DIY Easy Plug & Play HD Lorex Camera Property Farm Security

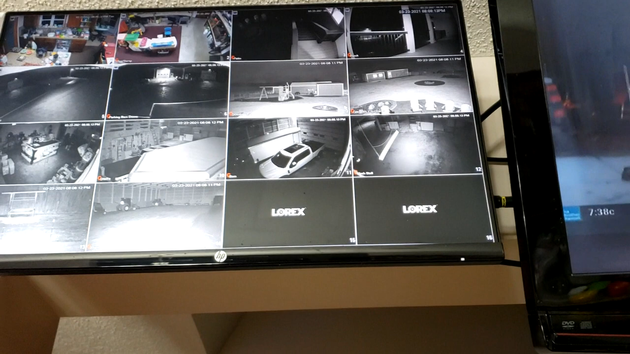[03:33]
But, since we had a monitor laying around, that's high definition, we decided to do it. I've got it on the 16 camera display here. I'm only using 14 of the cameras right now. Because that's all we needed. I've got the front door. I've got the back door. I've got the arenas, the barns. I've got the vehicles and the tractors.
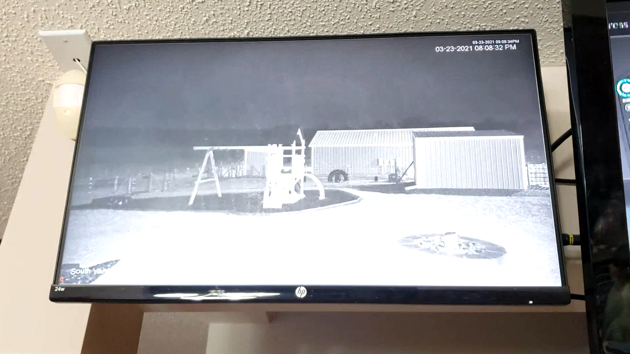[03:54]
And I can just switch it here to show you the back area, the backyard. It is snowing just a tad here, believe it or not. It's still cold in Minnesota a little bit. This is our south yard at night. I just kind of wanted to show you what the night vision looks like on some of these high definition cameras. I think it looks fantastic. For night vision, this is perfect. There are no lights out there.